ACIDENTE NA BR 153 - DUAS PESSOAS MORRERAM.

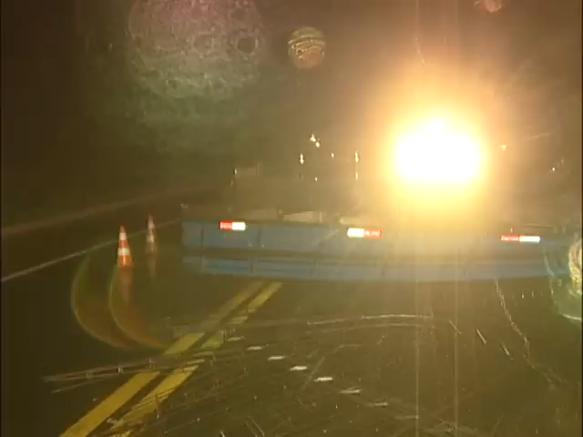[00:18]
disse que perdeu o controle do veículo. O caminhão tombou no meio do asfalto.